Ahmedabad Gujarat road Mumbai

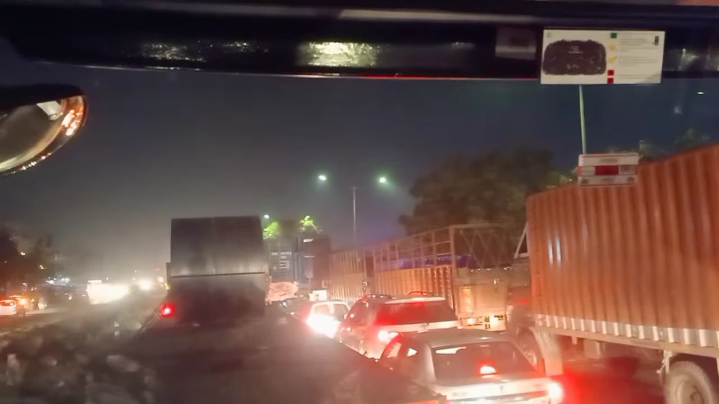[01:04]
जाम क्यों लगा हुआ है तो आपको दिखाते हैं फिर